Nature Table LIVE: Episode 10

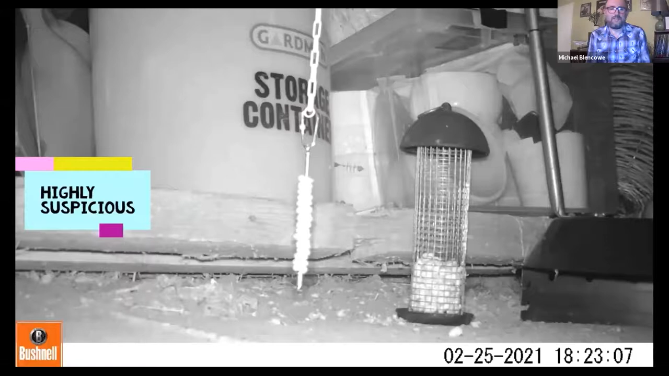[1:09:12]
so so so you can see there there's a stick with a load of cheerios threaded onto it and it's dangling so it also moves and it's not entirely surprising they were so suspicious of this from the start. I mean mice are naturally kind of neophobic they're a bit wary of new things so obviously this was this is the first time they've seen this weird object in their environment and they've definitely never seen the cheerio before. So yeah and then it moved as well so that was enough to put them off there.
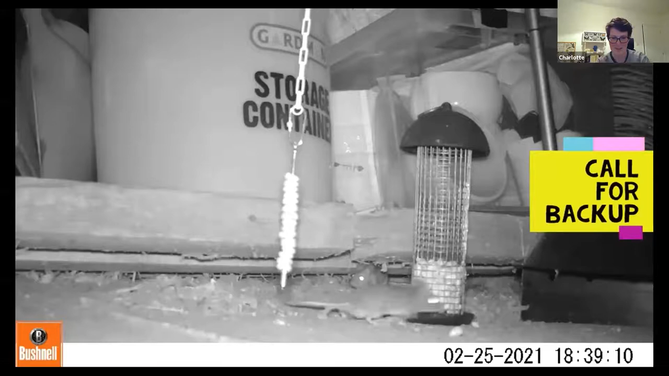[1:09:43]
There wasn't quite as much mass activity this time around and it was a lot busier when we filmed earlier in the year it was much much colder so the most we see is this pair. I'm not quite sure who's who at this point it's a bit trickier to tell them apart but on this night